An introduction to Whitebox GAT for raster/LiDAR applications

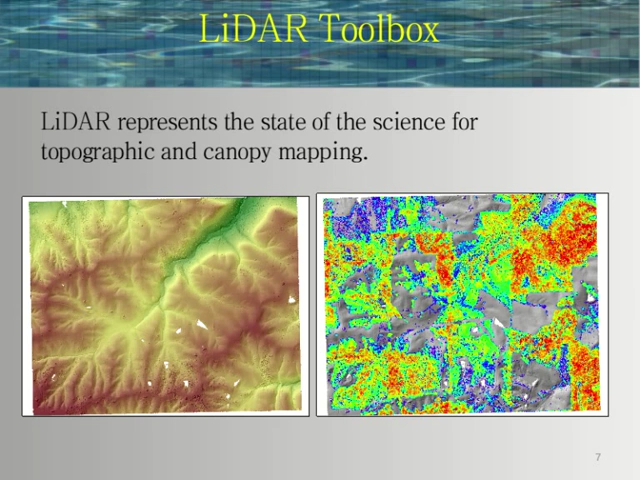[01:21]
So there's lots of routines there for dealing with this type of specialized data, looking at the point return, looking at the intensity of the return, and so on and so forth, for both creating digital elevation models, processing those DEMs, and as well for canopy modeling,
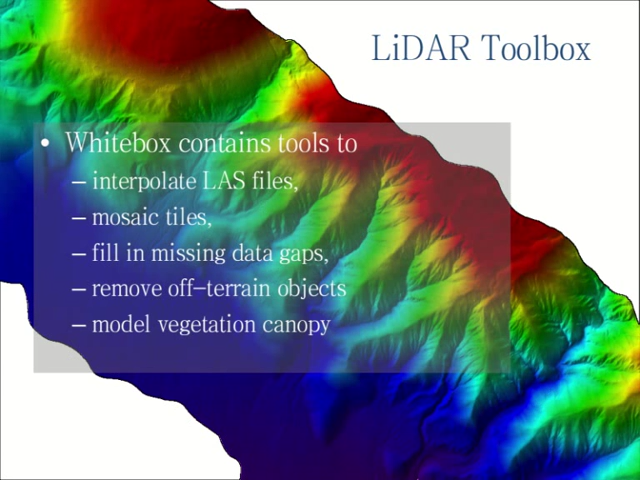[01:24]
taking the off-terrain objects like trees and so on and so forth. certainly you can interpolate LAS files into regular raster grids. You can mosaic those together. You can fill missing data holes, despite the fact that the previous slides clearly have missing data holes.
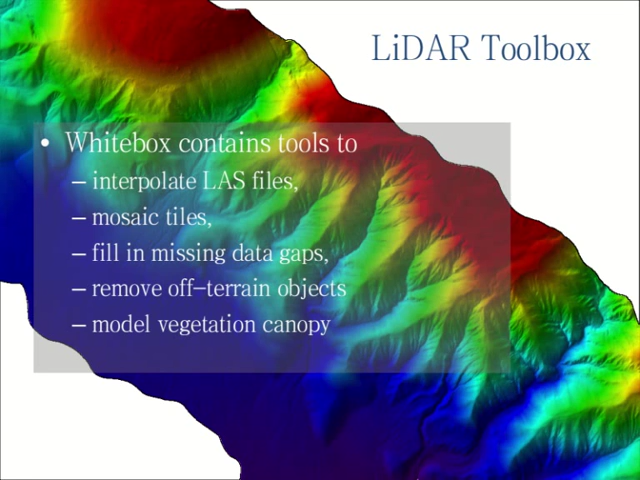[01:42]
You can certainly remove those areas of no data. You can remove off-terrain objects. You can model vegetation canopy. So it's fairly sophisticated when it comes to LiDAR data processing.
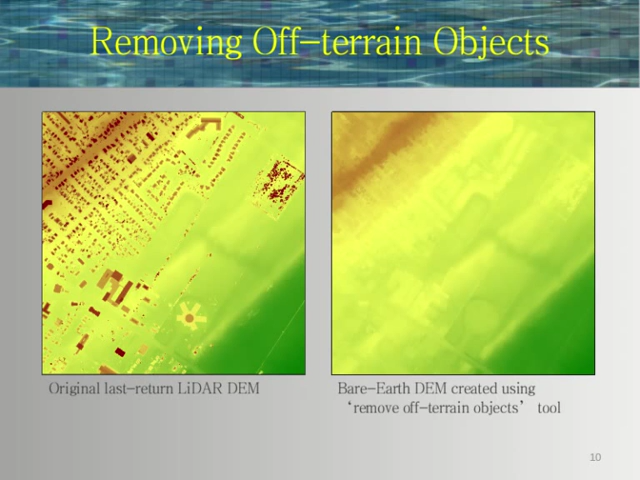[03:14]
You can then remove those, and of course, you can remove them, and you can actually also model the buildings themselves. So that can be done.
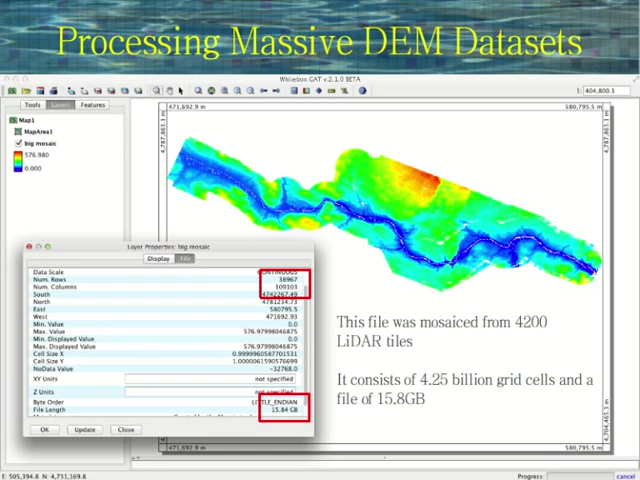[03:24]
Whitebox is, from the outset, designed to handle really large, particularly raster data. Obviously, it handles vector data as well, as I've already said. But in terms of raster data, I've always found it quite frustrating that data sets keep getting bigger and bigger and bigger. LiDAR is certainly no exception there. Were you ever using ever more extensive data sets? I know someone is trying to process a 30-meter DEM of Australia, and ever finer data sets as well. So here's an example of a LiDAR digital elevation model that was created by
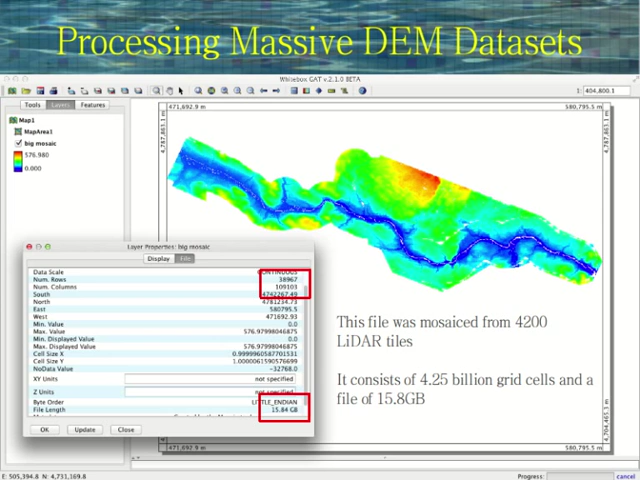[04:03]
mosaicing 4,200 separate square kilometer LiDAR tiles. The thing itself is about 4.25 billion grid cells. It's about 16 gigabytes in size. You can very easily open this file. You can zoom in, zoom out. Interact with the data quite well, despite the size of that particular raster. There's also a very extensive hydrology toolbox for performing surface hydrological analysis, things like flow path enforcement, and depression filling, depression breaching, or channeling. Lots of different flow algorithms.